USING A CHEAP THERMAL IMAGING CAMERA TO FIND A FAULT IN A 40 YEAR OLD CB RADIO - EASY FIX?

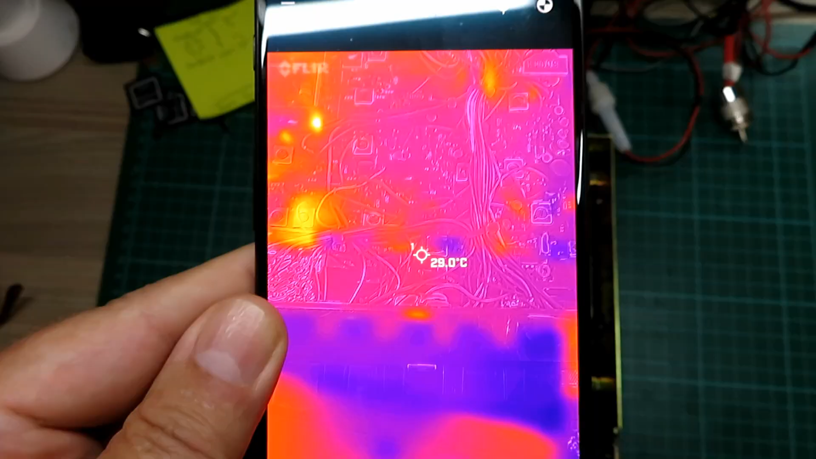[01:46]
On screen: spot 29.0°C
Right now we've got the radio in to transmit we can start to see parts of the radio warming up.
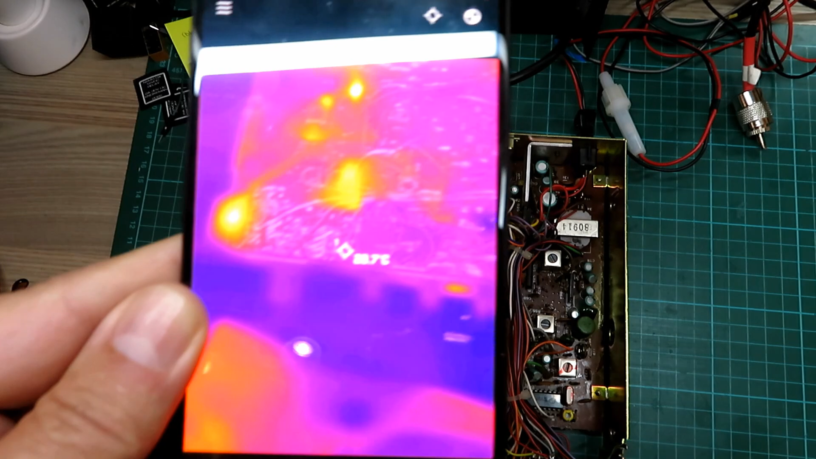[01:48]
You can see looking at the bore there's a transistor and obviously the drive stage is getting hot but there's a transistor getting really hotter than I would expect a pre-driver transistor so
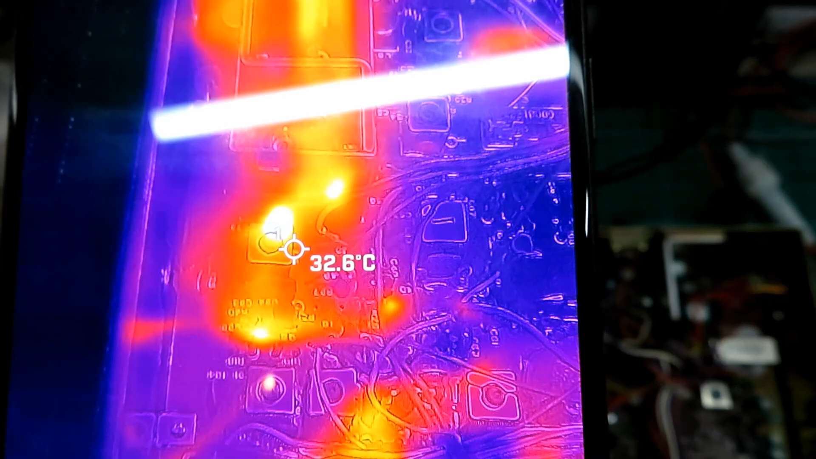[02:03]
On screen: spot 32.6°C
let's just look at what happens when we squirt something cold,
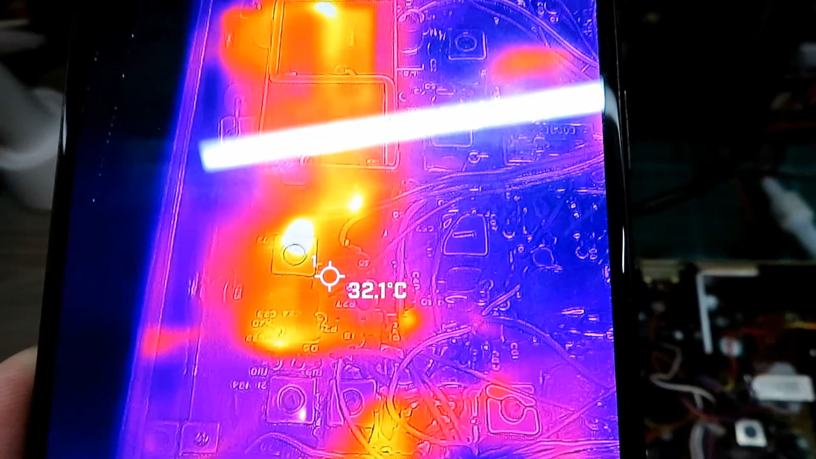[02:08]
On screen: spot 32.1°C
some cold air on that because we're still in transmit mode and the powers drop right off.